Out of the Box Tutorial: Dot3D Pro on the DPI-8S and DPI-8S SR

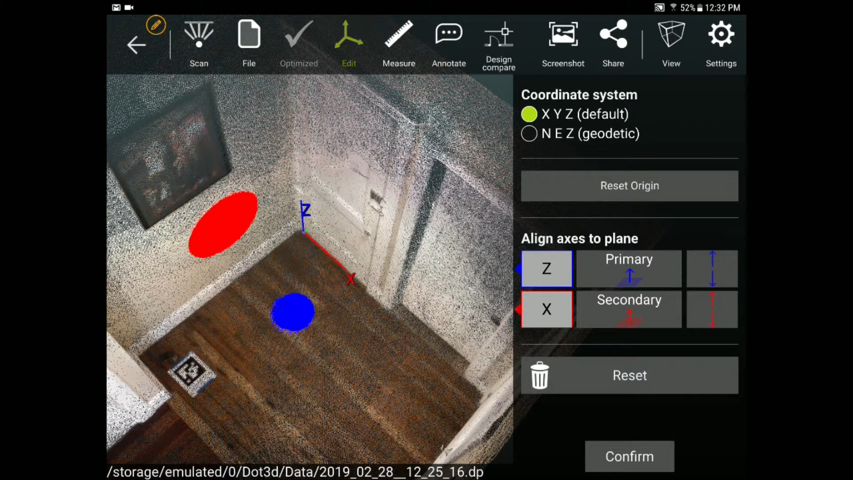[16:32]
my scene I can switch the x and the y and now I have a nice coordinate system to reference my data set. So I'll press confirm okay.
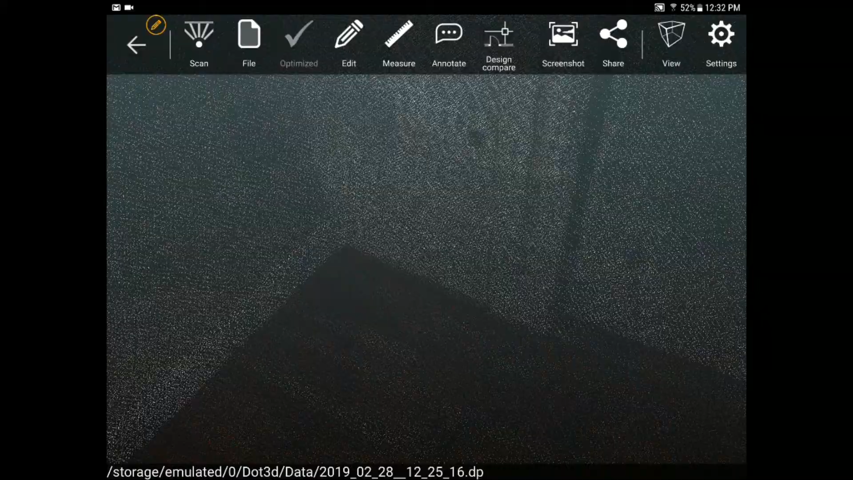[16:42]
Now that I've set my coordinate system I might want to crop out some of the extra points in my scan. So I'll go back to that edit tab and I have two options for cropping.
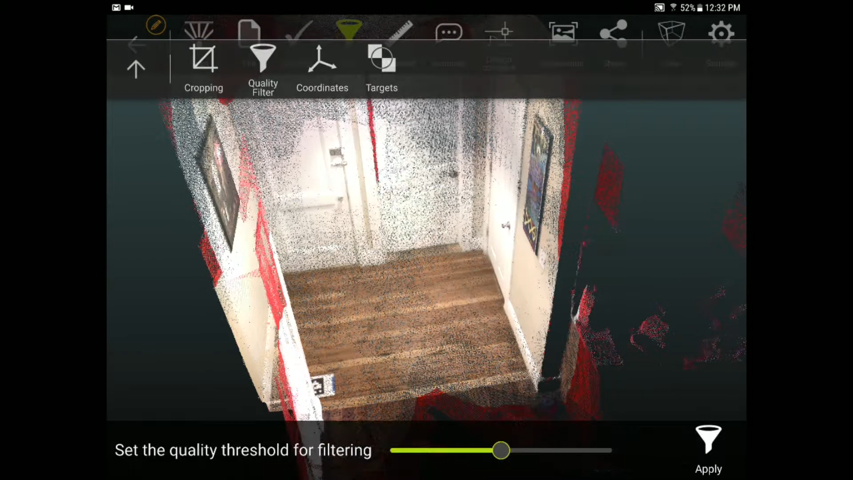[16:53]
One is a quality filter which allows me based on some of that green and yellow feedback from earlier to crop out some of the lower quality points at a threshold. So I'm just going to set a pretty low threshold and take out some of the lower quality points in red by pressing the apply button. In addition to the quality filter under the edit tab we also have the cropping option which allows me to
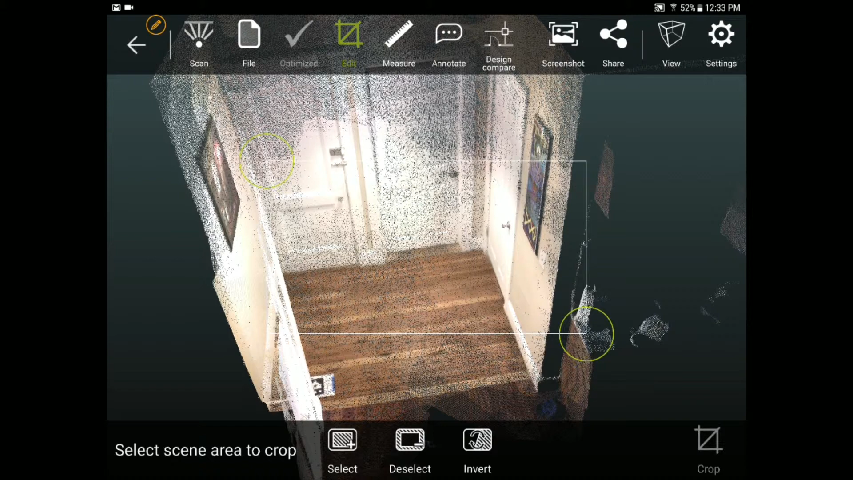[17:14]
select any points in this rectangle to crop out or to keep depending on which button I select below.
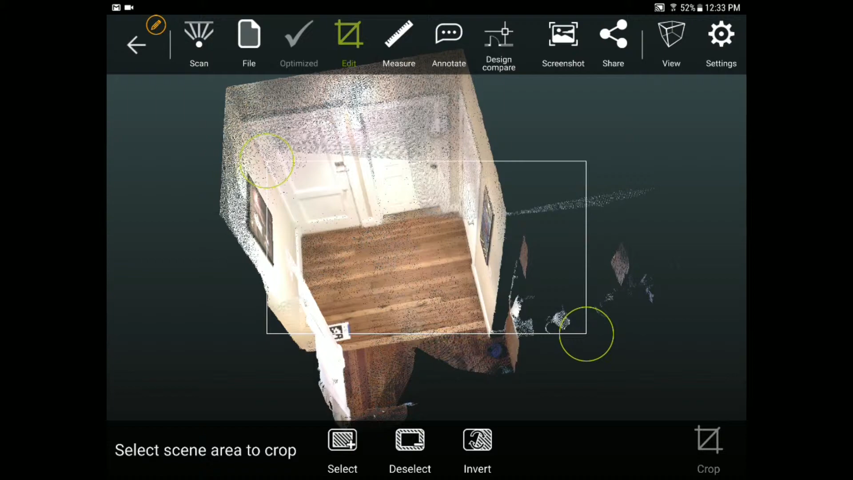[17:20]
Before I do this it's often helpful to switch to the orthographic view and
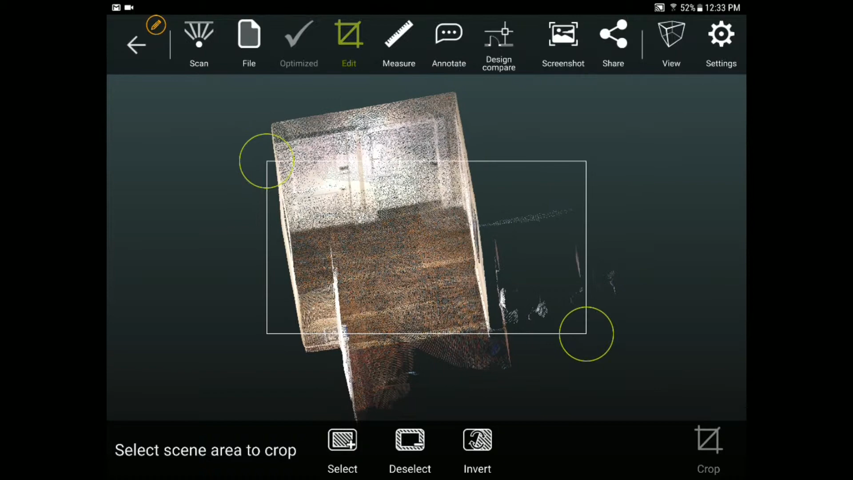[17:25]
then I can go view vantage points top down based off the coordinate system that was just set.
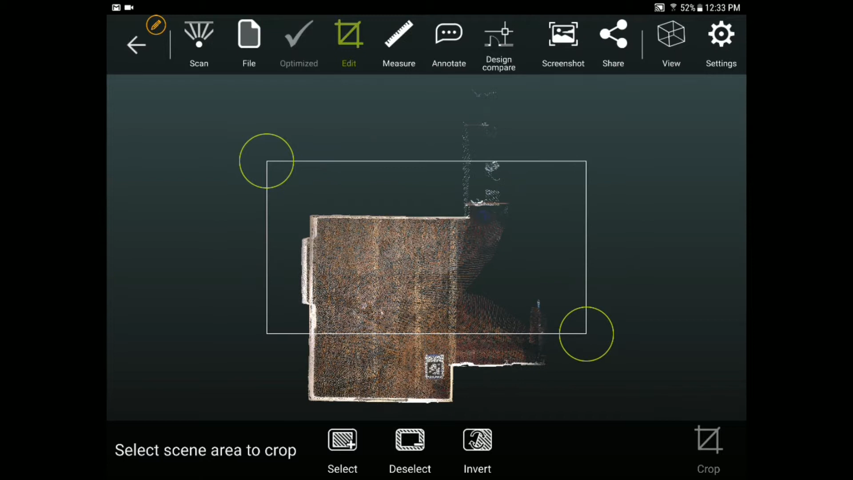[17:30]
This makes it very easy for me to select the area of interest straight down and then I can invert that to crop out everything that's in red.
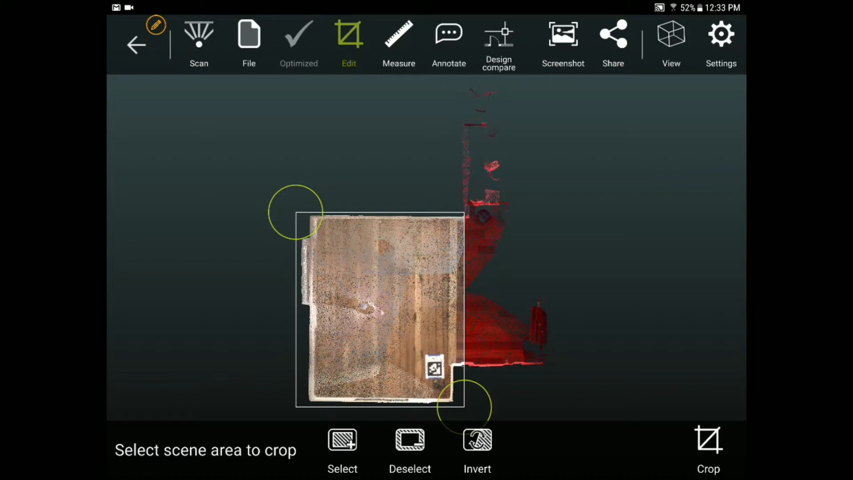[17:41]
Before I do so though I can also switch to vantage point front and then very easily crop straight through in this example to take the ceiling off
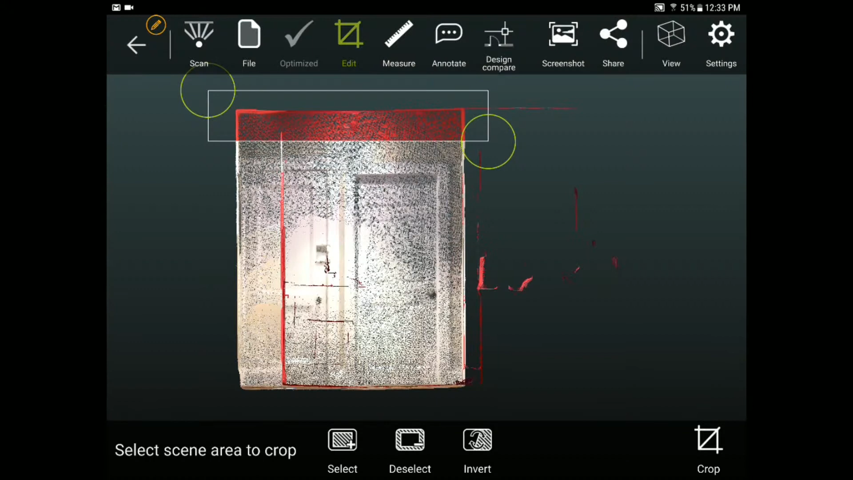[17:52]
of my scene as well and then I press the crop button on the bottom right corner to delete all of those
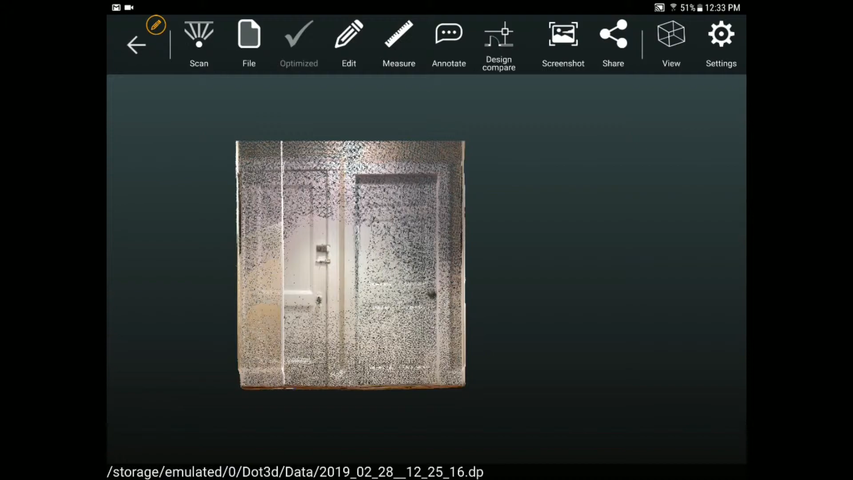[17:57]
extra points that I don't want and you can switch back and forth between the orthographic and the perspective view at any point in time in that view tab.
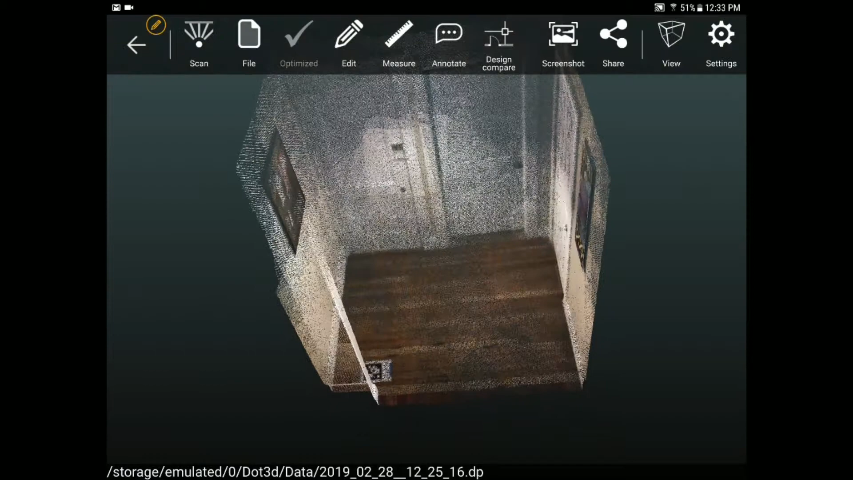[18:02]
You can also immediately measure from your data on the tablet in the field so if I want to get a measurement from any point to point within my scan
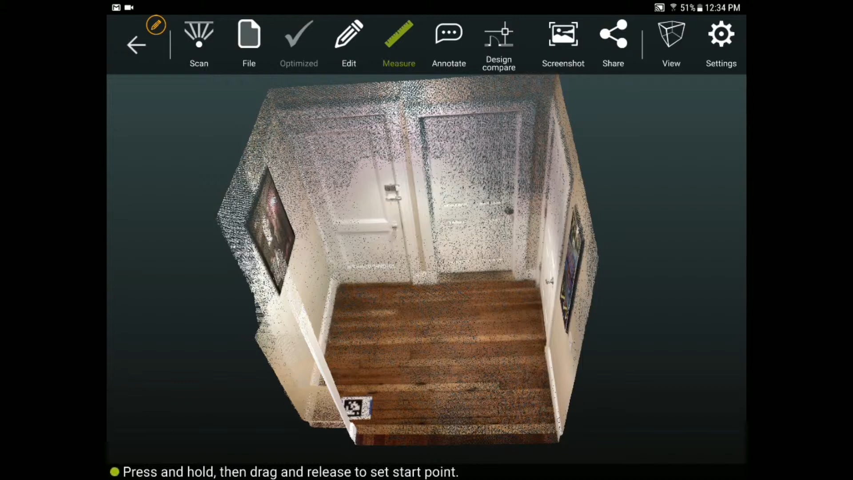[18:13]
I just tap with my finger and I get those two points that I'm measuring from.
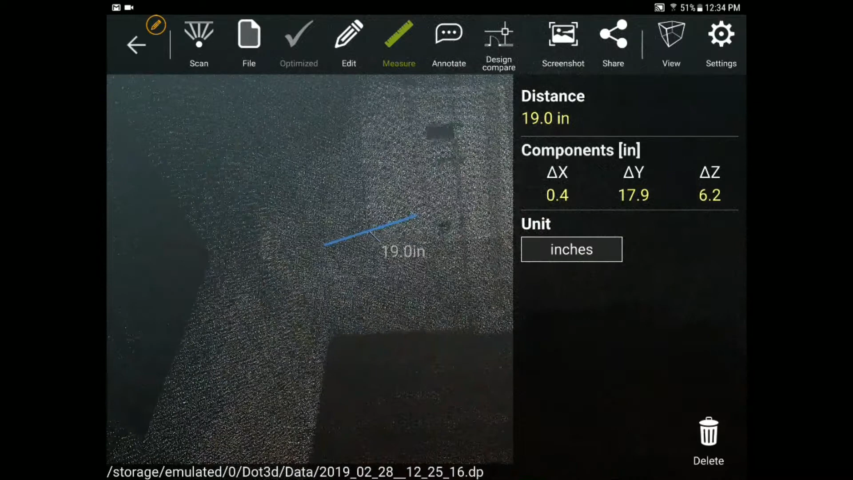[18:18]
Notice that it also gives me my change in X, change in Y,
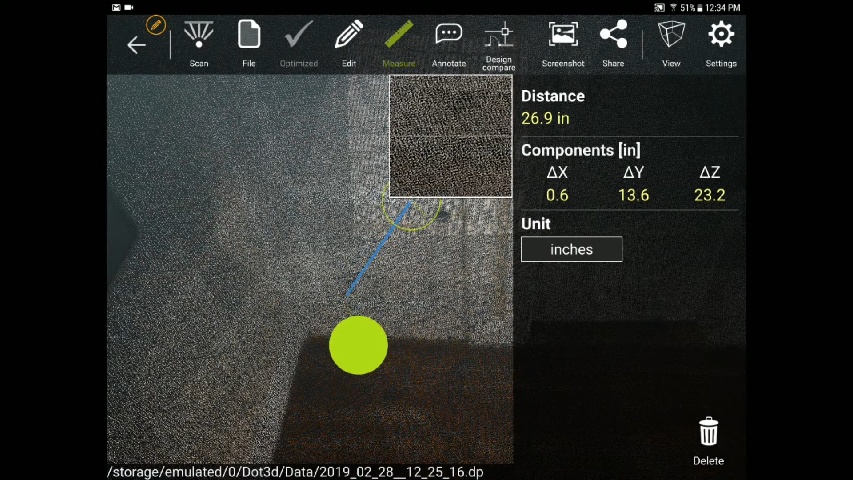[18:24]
and change in Z and this is a draggable endpoint which makes it really easy to select exactly which point you're trying to measure to and from even on a tablet and a touch screen or with a mouse and keyboard back in .3d edit.
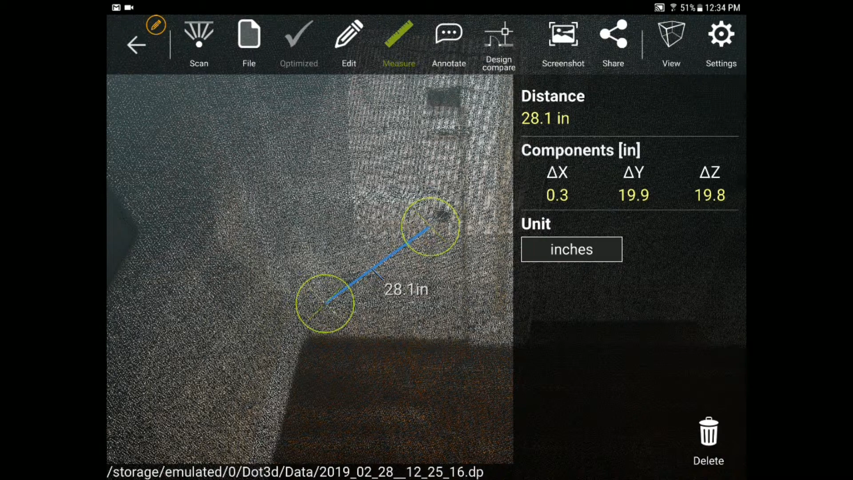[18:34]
Moving down the line from left to right we also have annotation functionality which allows you to flag any particular point,
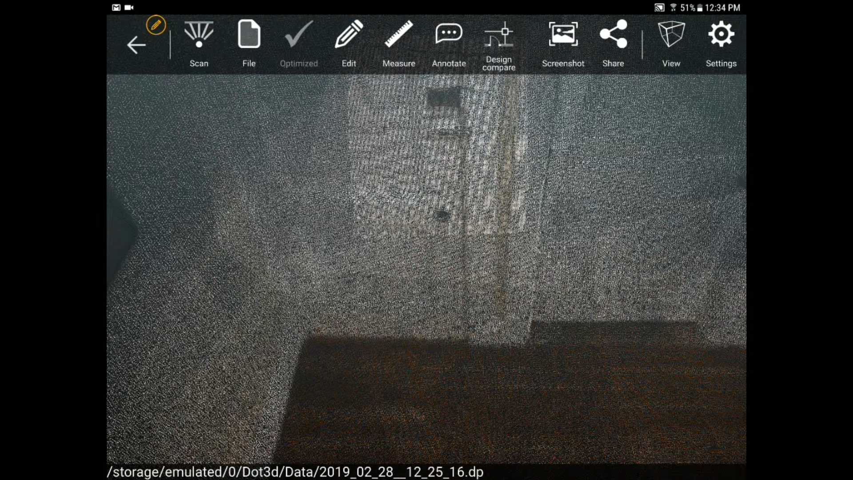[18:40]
plane, or cylinder in your scan you want to add notes to.
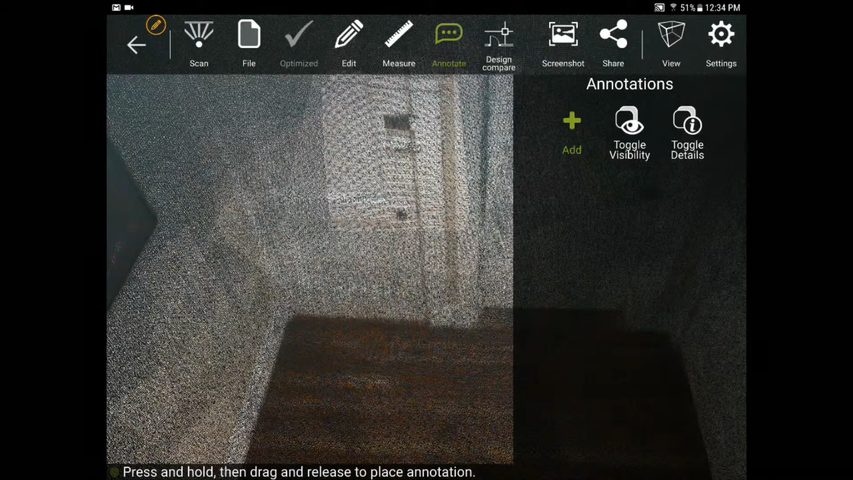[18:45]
So if I want to flag the doorknob here I'll select that point,